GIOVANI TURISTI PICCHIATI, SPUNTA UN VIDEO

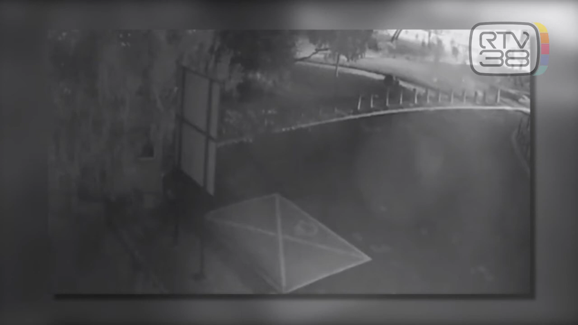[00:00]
La telecamera è lontana, le riprese notturne sono sfocate ma si riesce lo stesso a cogliere la violenza e la tensione di quei pochi minuti di terrore. Sono le immagini diffuse dalla polizia di Varsavia del pestaggio subito nei giorni scorsi da un gruppo di giovani di Scandici in vacanza in Polonia. L'aggressione si consuma in un parco cittadino di piazza Malakowski. Si vede che i ragazzi stanno camminando lungo un percorso pedonale in mezzo a Della Iuole. All'improvviso spuntano delle figure vestite interamente di nero che li circondano.